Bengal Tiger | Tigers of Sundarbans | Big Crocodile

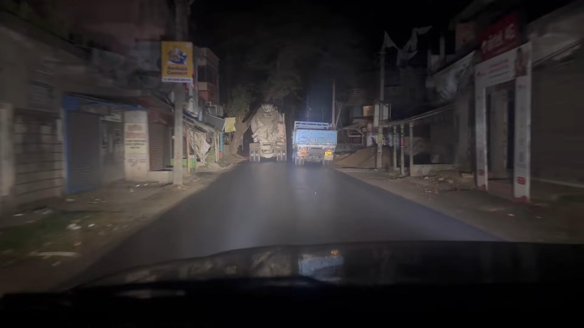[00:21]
ये जो जगह आप लोग देख रहे हो, जैसे हमारे उत्तराखंड में जिम कॉर्बेट नेशनल पार्क में जंगल से पहले रामनगर आता है, उसी तरह से यहाँ पर भी जगह का नाम रामनगर है।
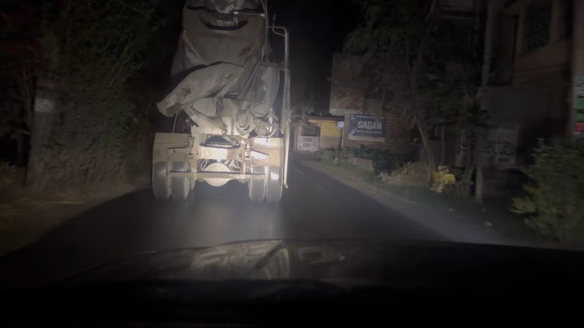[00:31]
ये देखिए, ये लिखा हुआ है रामनगर।